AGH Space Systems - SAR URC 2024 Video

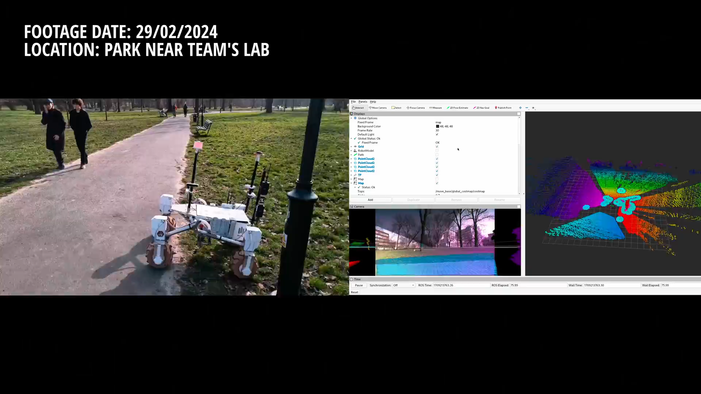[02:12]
The odometry subsystem is based around the Unstanted Common filter with inputs from 4 IR-based depth cameras, IMU and GPS, which ensures up to 5cm accuracy.